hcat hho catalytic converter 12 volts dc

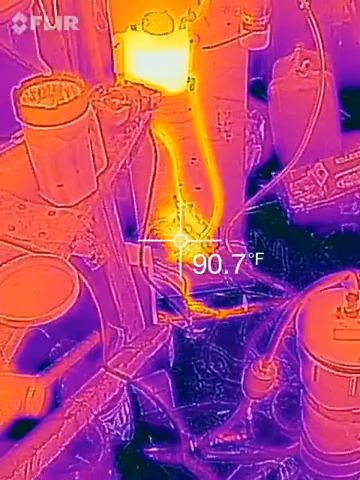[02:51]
On screen: spot 90.7°F
And the hydrogen cell has been running for about two hours doing other projects. And it's still 85, 86 degrees.
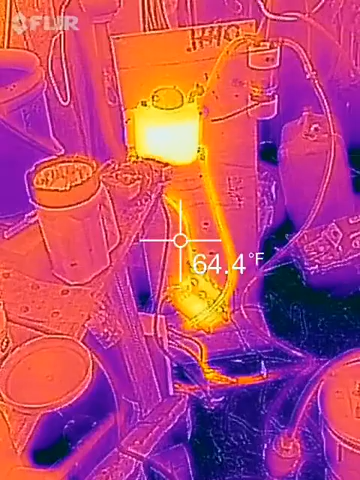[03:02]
On screen: spot 64.4°F
The water in the reservoir is a little hotter. 95 degrees. But that's 12 amps, 12 volts.